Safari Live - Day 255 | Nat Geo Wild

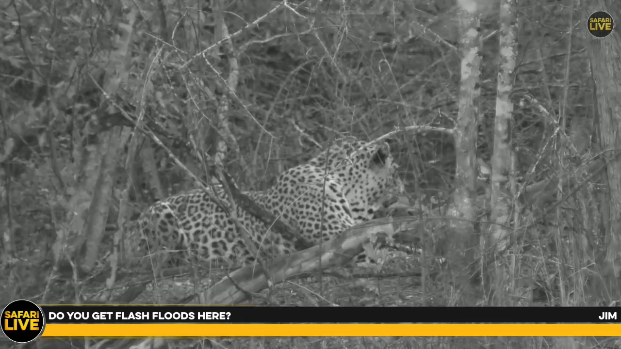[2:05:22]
Not too often, but we do occasionally get flash flooding. We were expecting flash flooding, when was it? A couple of years ago, while we were waiting for Steph's great deluge that never came. And Steph had us filling sandbags and all sorts. And I think we had about 8 mils.
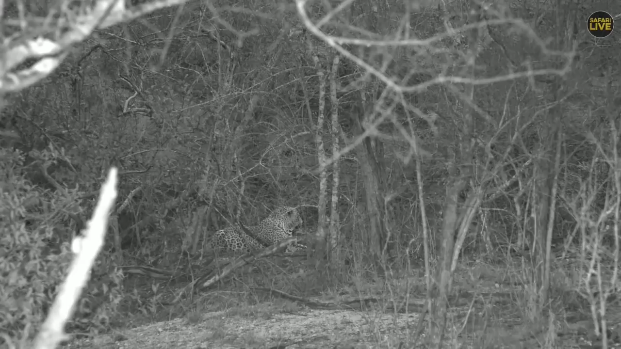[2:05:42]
So not a great deluge at all, more like a small puddle. But yes, it is possible to have flash flooding. So it doesn't happen too often though.
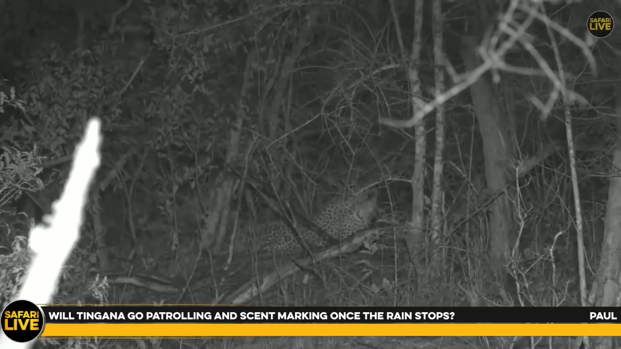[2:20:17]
He will, Paul, but he'll probably finish his nyala first. There's no point in scent marking on an empty belly. So I think he'll finish the Sinyala carcass before he heads off scent marking. Oh dear. Oof, this weather is foul. Yeah, I'm not a big fan of rainy drives. I understand that we need the rain, but for me, I like being dry.
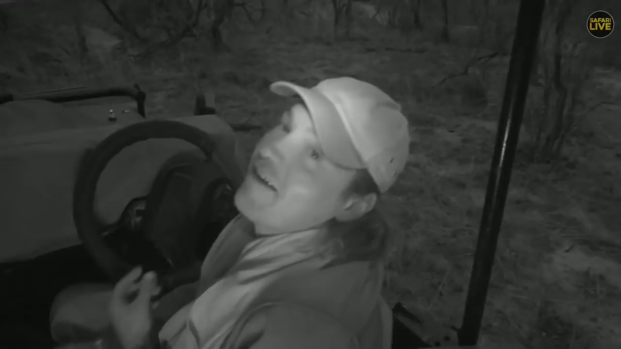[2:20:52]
I've spent my life, a large portion of my life at times being wet, having lived in rainforests, and when it rains there, you just gotta sit it out and don't sit under a big tree because they fall over in the rain because they all got very shallow root systems.
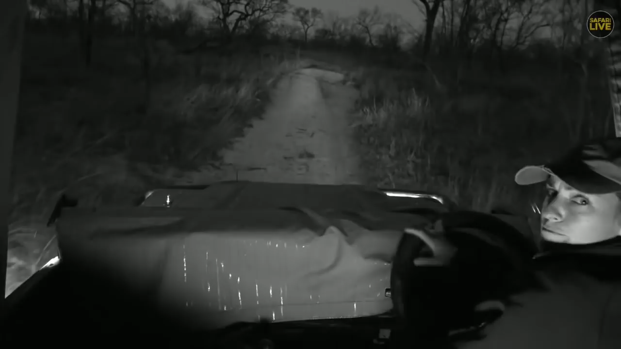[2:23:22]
I love being out here in the rain. It's fantastic. We are, of course, obliged to enjoy every minute of this at any one point in time, even when ice cold and slightly damp and with the roof dripping on my head every now and again, especially because it's dripping green water because it's been sitting up there for the last 3 weeks and has become full of algae. It's wonderful. I'm kidding. We'll find something. We'll find something to look at.
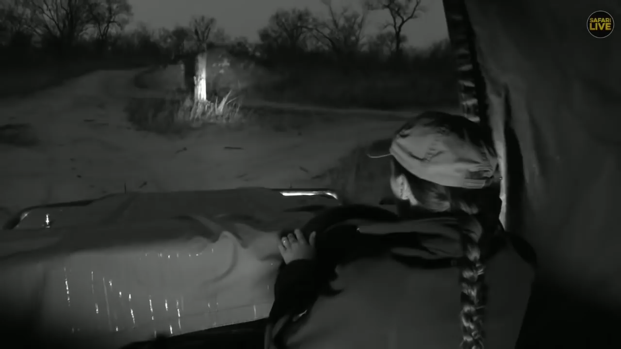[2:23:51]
James, you want to know if we've ever seen the drainage lines full of water? To a point, I have seen the Mulwati,
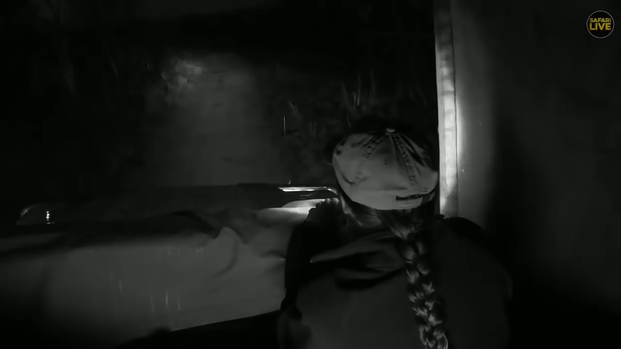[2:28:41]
This is getting more and more pleasant, this trip down the soggy memory lane. I've found something, but it looks like some poor dazzled impala. The Wendy thing was funny though when it's caught on fire, because I said to Brent as we got back, not knowing him at all, I think I can smell smoke. I really think I can. In fact, Brent, I can see smoke.
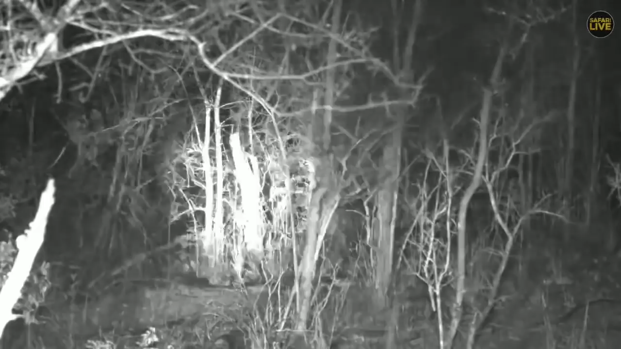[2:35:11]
Well, we had Tingala. Oh no, he's just moved a little bit behind a tree as the rains got harder. And I'm just gonna try reverse, see if we can find him again. Okay, reversing with the covers on is not the most fun thing, and in this darkness. Ah, don't rain, don't fall on me, water. Ah, it's miserable.
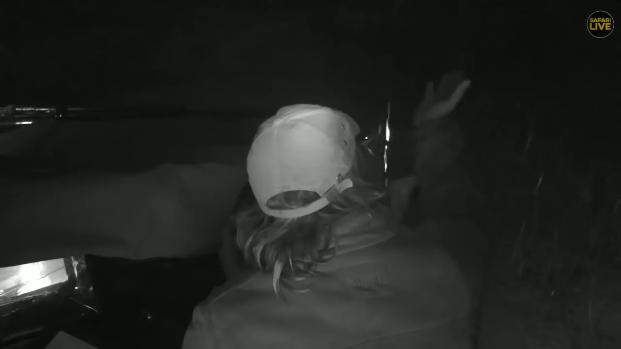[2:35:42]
Look at all this water pouring off the roof. I'm just going to wait for it to flow off before I move. Otherwise, that'll fall onto me. Okay.
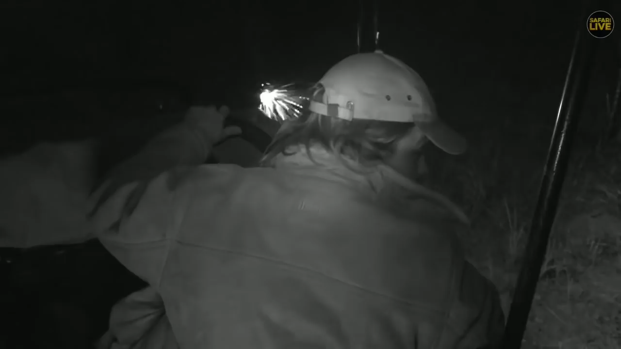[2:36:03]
I'm gonna see where I came in here. Well, no, I can't see where I'm reversing, which is obviously a bit of a problem. Oh dear, my backlight's not working either. Oh.
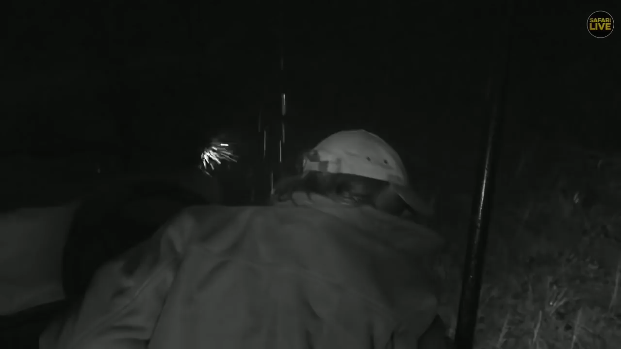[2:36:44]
see if I can get out of here now. A bit of a hole there. No, we're not going to make it. I'm going to have to turn around. Unfortunately, reversing blind off-road through thick bush is just not going to work. But now, the one problem is, gathering water quickly.
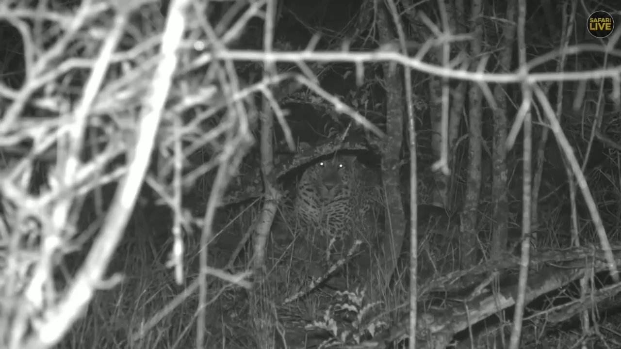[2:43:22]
somewhere, and they've been waiting for the rain, and now they've come out. You can have a look at what he looks like. Well, I say he looks like a grumpy old man. Grumpy old man, the bushveld rain frog.
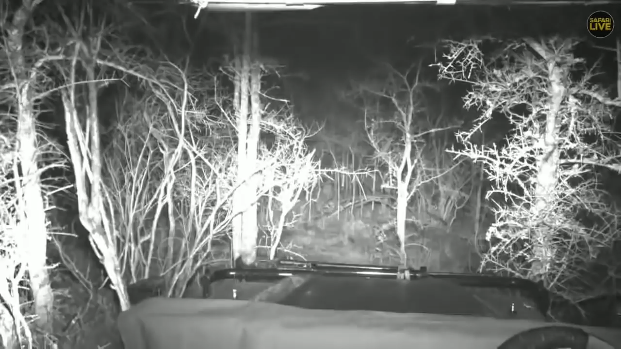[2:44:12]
Oh no, no rain. Oh no, I need to move. I'm getting drenched here. Take care is wondering, do frog skins have some sort of cells that repel rain?
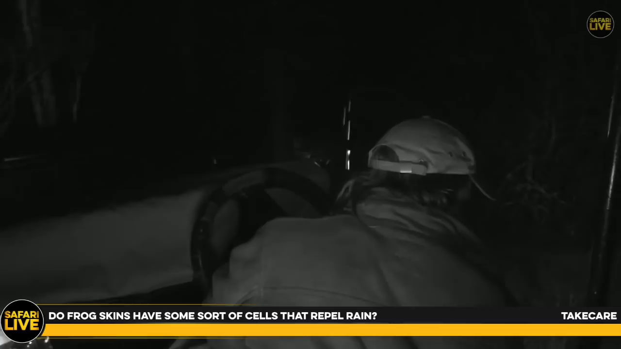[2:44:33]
No, not that I'm aware of. I'm just gonna try a different angle here because we're getting really, really wet. Yes, thank you, Craig, you're dry. I'm not dry. And this big jacket will take a long time to dry if it gets too wet. Let's see, can we get him through there? Out the side, yeah. Let me try this.